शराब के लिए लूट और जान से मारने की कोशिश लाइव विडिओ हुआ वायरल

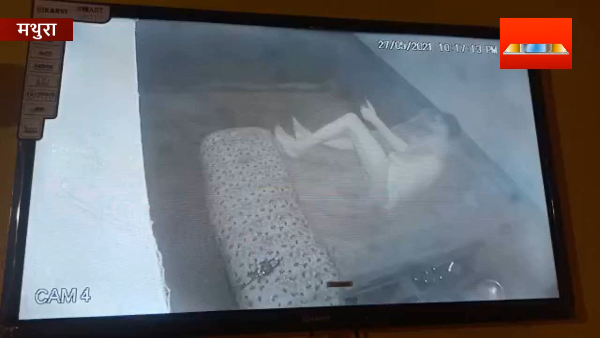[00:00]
ये दिल दहला देने वाली तस्वीर हैं जनपद मत्वा के परेच छेत्र के एक शराब के ठेके की हैं जहां एक शराब लुटेरे ने जम कर उत्पात मचाया